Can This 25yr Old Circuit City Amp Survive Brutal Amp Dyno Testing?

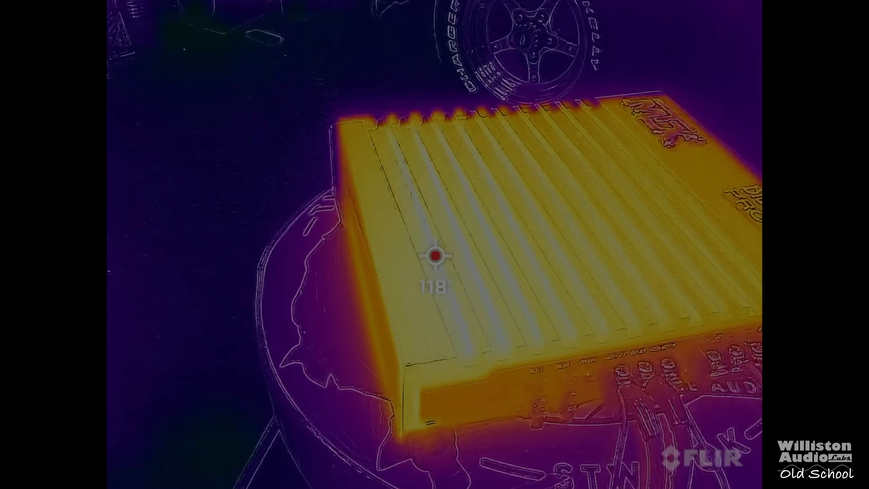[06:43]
Now, these old school amps got nice and toasty on the outside. Get out your egg and fry it 117, 118 degrees Fahrenheit.